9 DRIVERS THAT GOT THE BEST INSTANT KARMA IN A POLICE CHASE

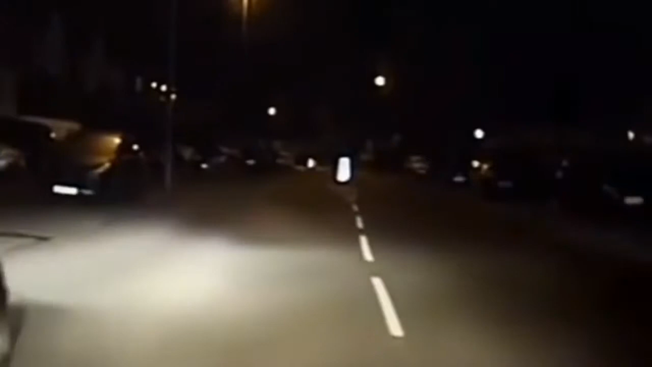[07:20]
when this is now a fail to stop. Tynesdale Road, Tisley, basically towards the Acocks Green. Believe it's a false plate stolen vehicle on the Auto Trader. Speed of 70 in a 30, medium risk. Pursuit authorised, please, Wayne. Just shout out general directions. We're going towards Stratford Road.
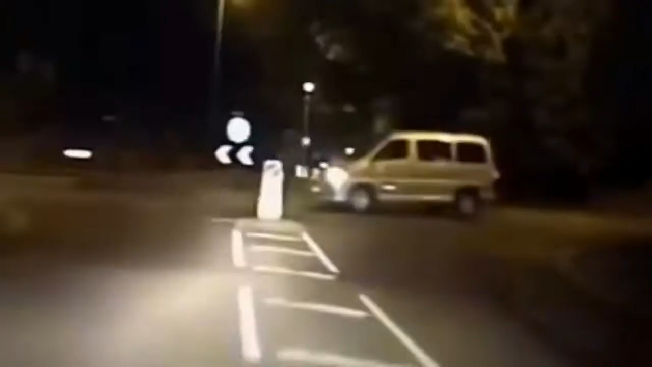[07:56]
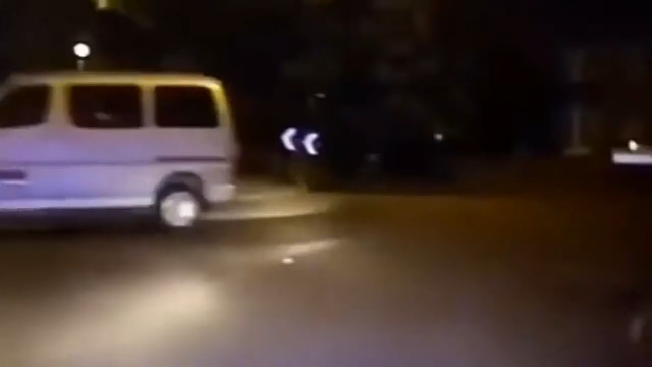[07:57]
Towards Stratford Road, into city. Big speed bumps down here. Okay, 1-1, we have turned right, Solihull Road.
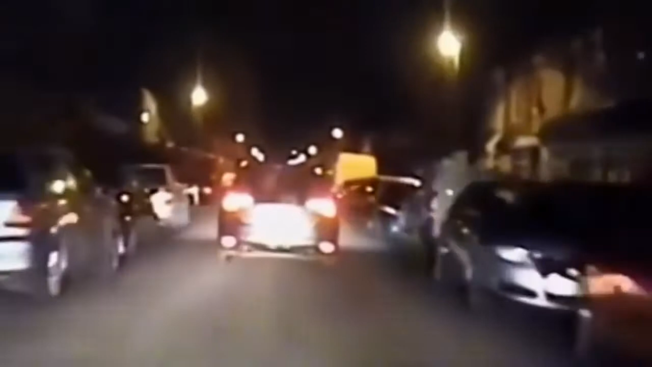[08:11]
2-0 in a 3-0 over speed bumps. Asking me to go towards Warwick Road.
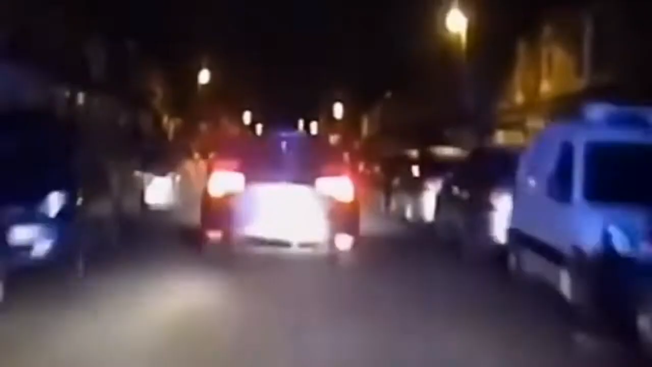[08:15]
If I could get a stinger at Warwick Road, at Percy Road. At Road, please. It's still 2-0 in a 3-0 over speed humps, low risk of it.